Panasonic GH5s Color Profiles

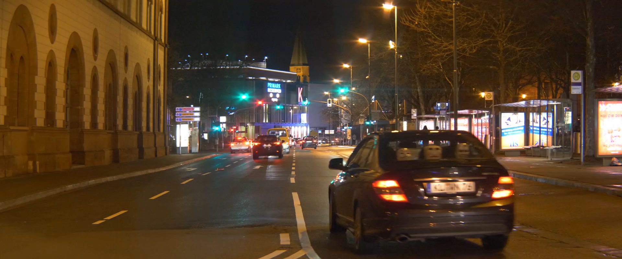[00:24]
shot at f4.0 ISO 6400 you're looking at the Cine V right now